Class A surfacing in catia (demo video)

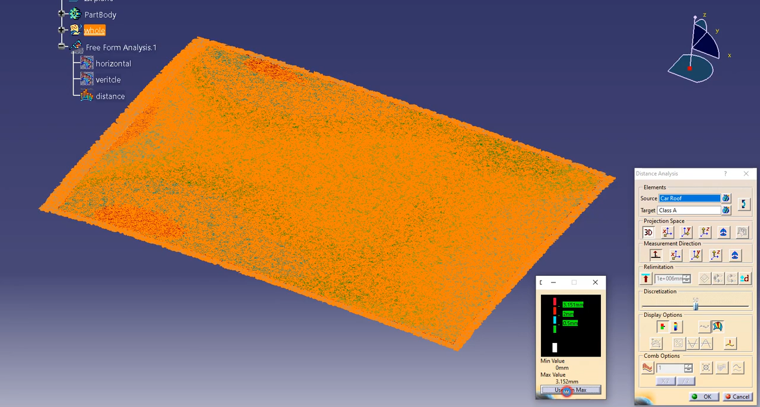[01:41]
see how much of our patch is in the 0.1 mm tolerance very less so we have to modify the surface until this whole patch
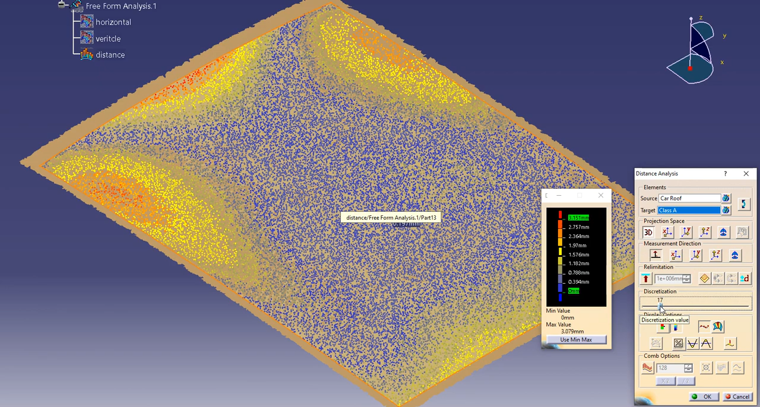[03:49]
to reduce the number of points and more make the model easy to move
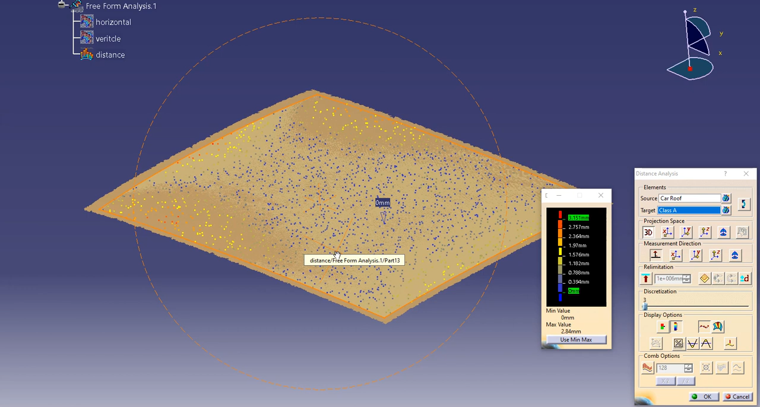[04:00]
points and the other points so like this you can analyze how much close you are to the scan surface